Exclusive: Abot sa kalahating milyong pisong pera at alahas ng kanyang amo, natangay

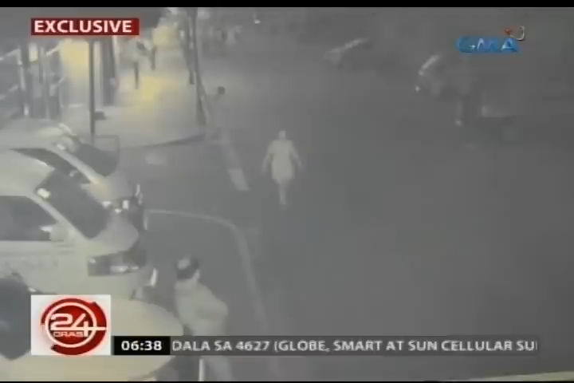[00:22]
Nakunan pa ng security camera ng Kuneta Astrodome sa Pasay City ang kasambahay na biniktima ng Dugu-Dugu Gang. Pauwi na siya sa kuhang ito at naiabot na raw sa mga suspect.
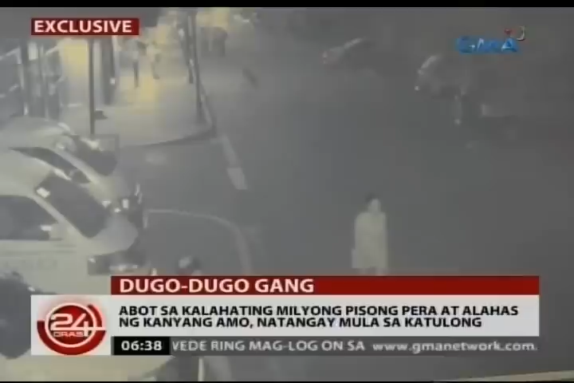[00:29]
ang may kalahating milyon ng pera at alakas ng kanyang amo.